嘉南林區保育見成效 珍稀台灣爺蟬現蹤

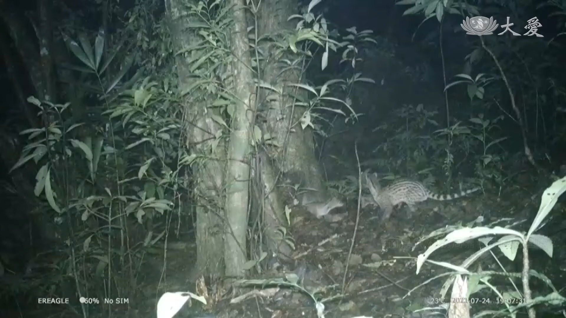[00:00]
监视器中惊奇出现麝香猫母子出游画面，其实这里是珍贵稀有保育类物种台湾野蝉的栖地。